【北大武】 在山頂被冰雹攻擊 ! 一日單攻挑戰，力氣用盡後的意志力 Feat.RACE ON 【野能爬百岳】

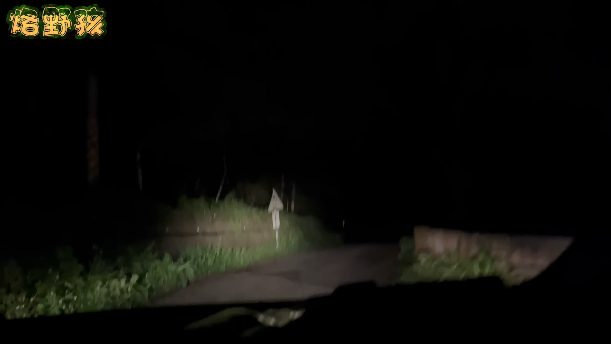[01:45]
終於開到北大五登山口現在晚上八點半第一次晚上開其實有點小恐怖